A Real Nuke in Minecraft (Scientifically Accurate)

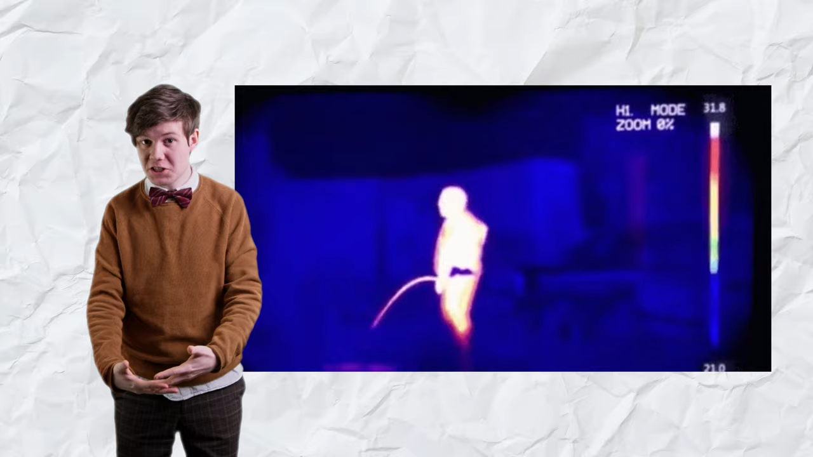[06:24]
Everything that has heat gives off radiation, and the hotter the object is, the stronger the radiation. The nuclear bomb is so hot, that it gives off infrared radiation so strong,